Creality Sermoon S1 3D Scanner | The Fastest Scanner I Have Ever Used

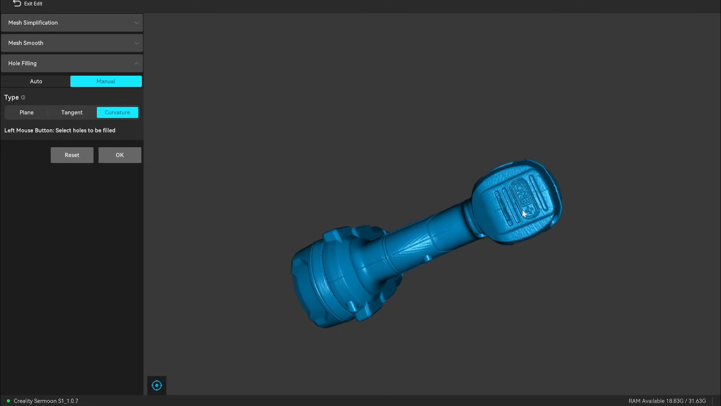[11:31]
it got everything i wanted i do think the surface could be a little bit smoother in certain areas but i could
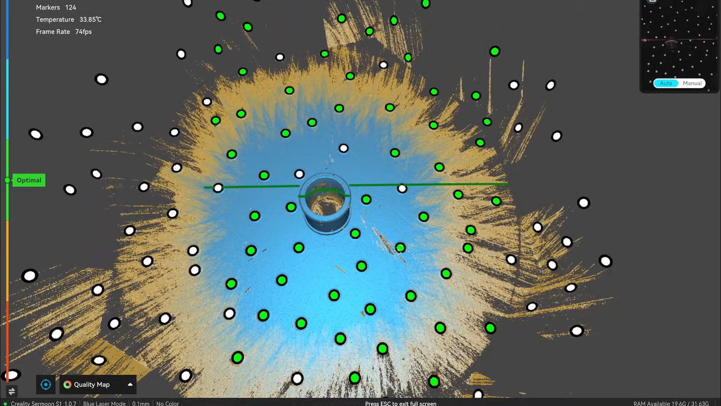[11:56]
i didn't rotate this at all to capture the entire piece as i just wanted to see how well this would capture the hole
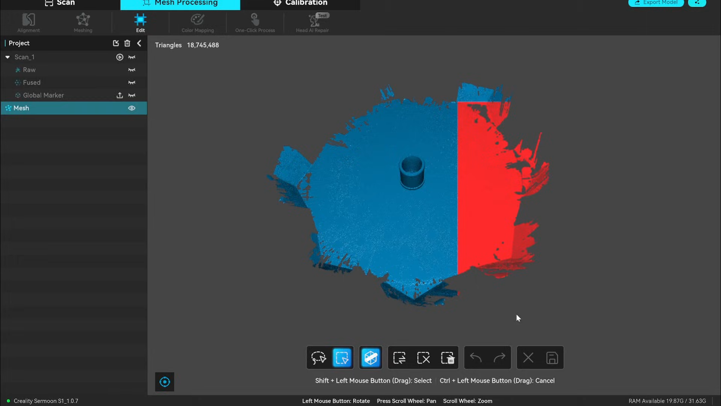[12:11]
after removing the base so i was just left with the cylinder here is the end result i think it came out
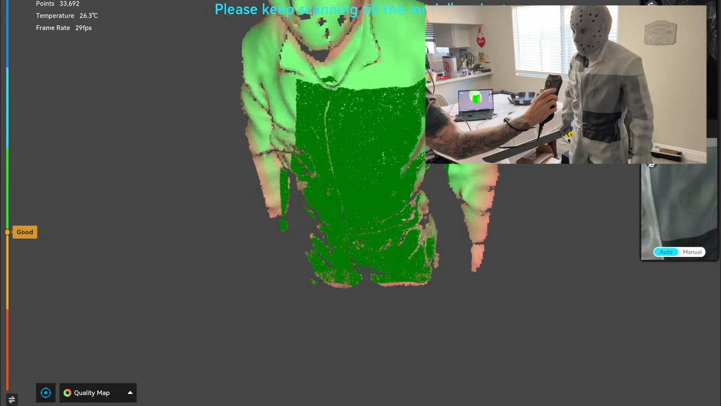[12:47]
for this scan and set the mode to body again you can see just how fast this is scanning i will speed this up again though so you're not sitting through the entire process
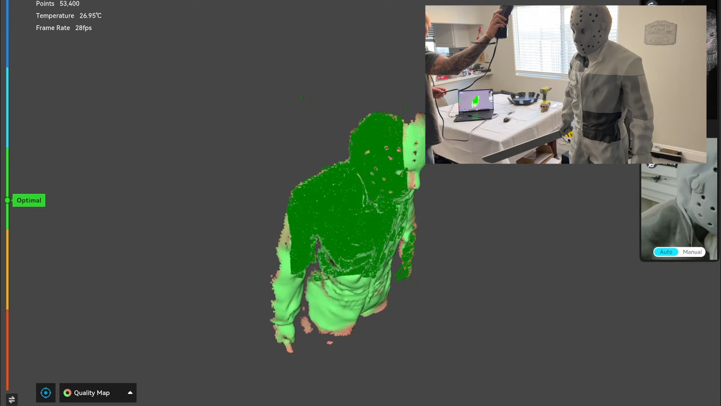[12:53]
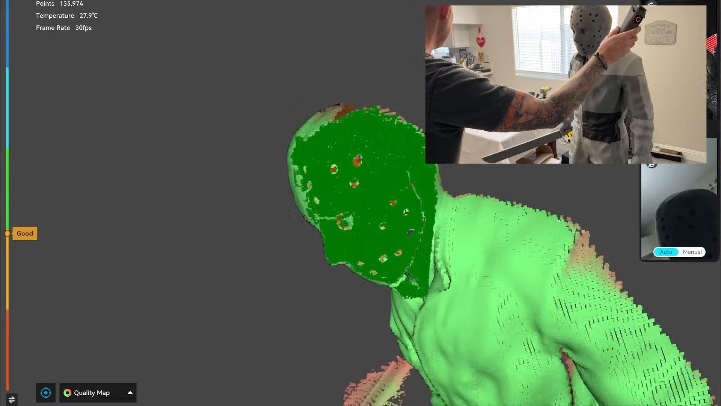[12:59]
since this object is much bigger i did have to pause it a few times to rotate jason in order to get the back and sides when i
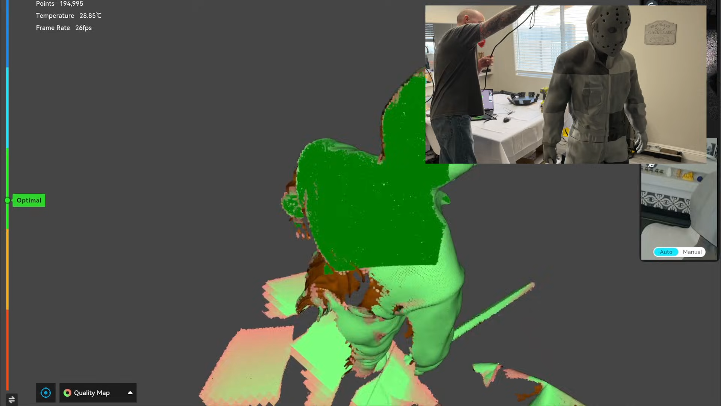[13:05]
was nearing the end and trying to get more of his feet the scanner did come unplugged from the wall and disconnected
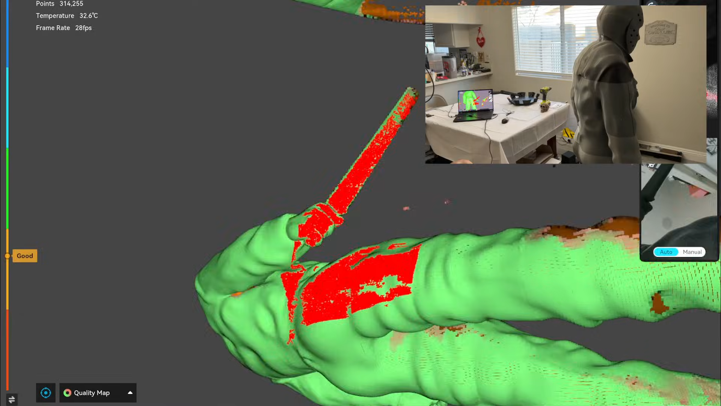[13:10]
luckily though if that happens you can just plug it back in and continue where you left off this actually
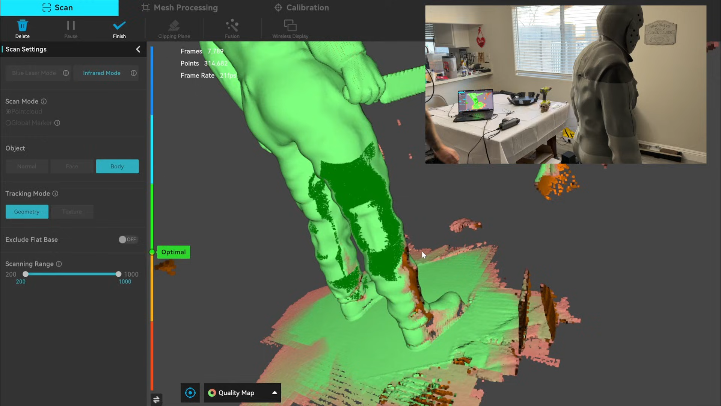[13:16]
happened a couple times and was by far the biggest struggle i encountered while using the scanner since i don't have
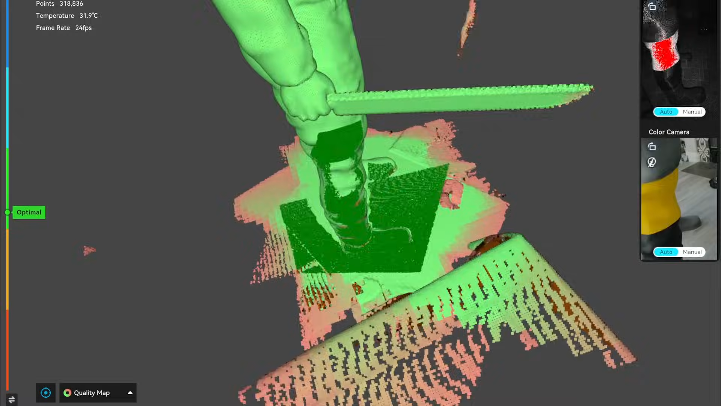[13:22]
the scan bridge yet i was limited to the length of the cord i was able to get it finished scanning though
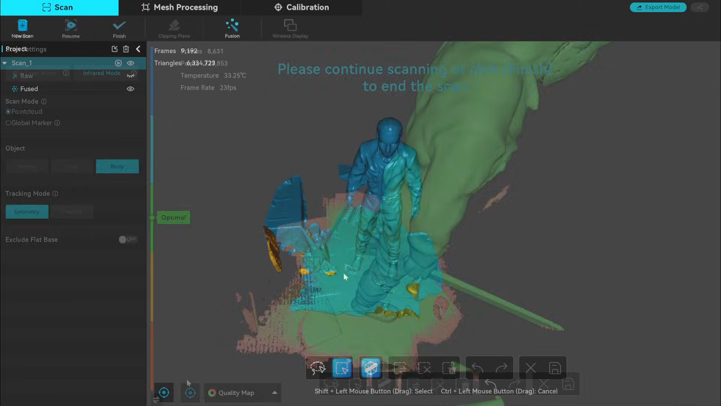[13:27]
and then just needed to clean it up since i only paused the scan to rotate jason a few times it's
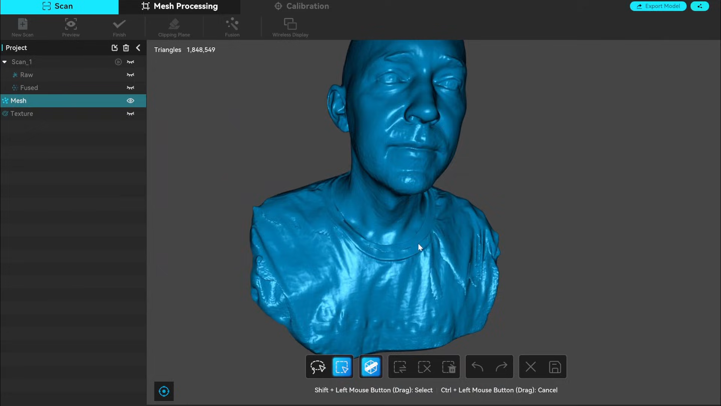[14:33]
complete disaster there some areas aren't perfect but for someone using it for the first time i think it's great
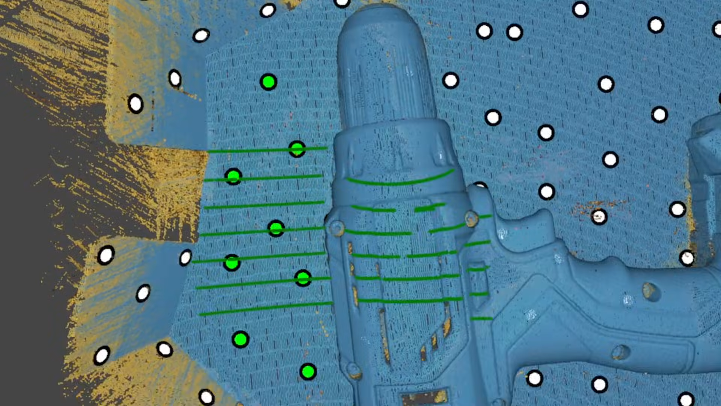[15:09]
parallel lines for the high detail scanning and the single lines for when you need get into deep
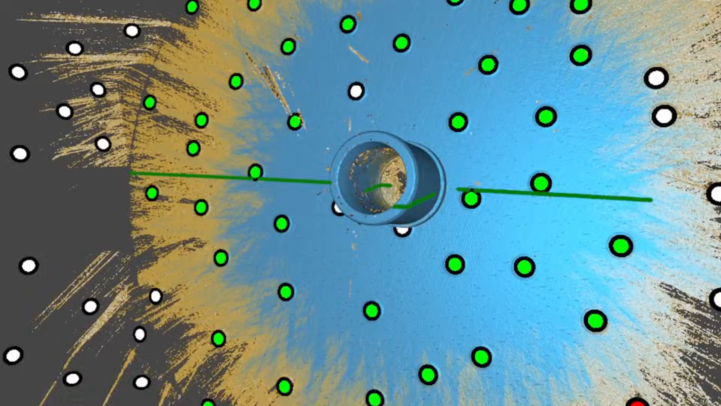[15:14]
holes or pockets that you normally aren't able to scan
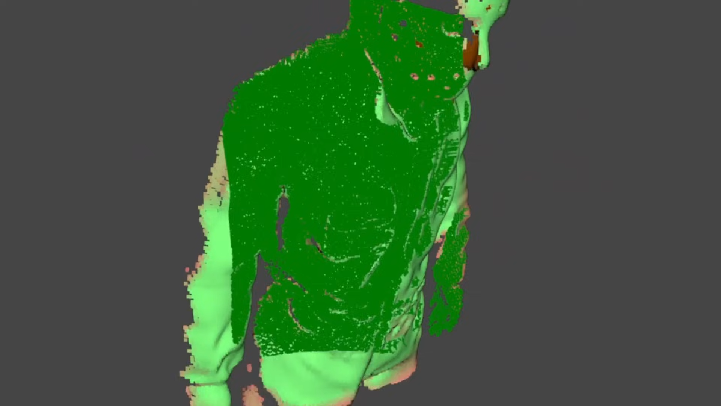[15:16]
and with the ir mode it's perfect for when you don't want to
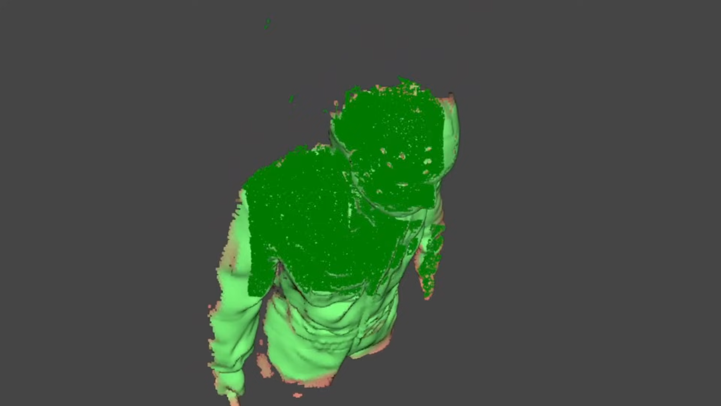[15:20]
use the markers at all or you aren't able to i really like that you can easily start stop or pause the scans directly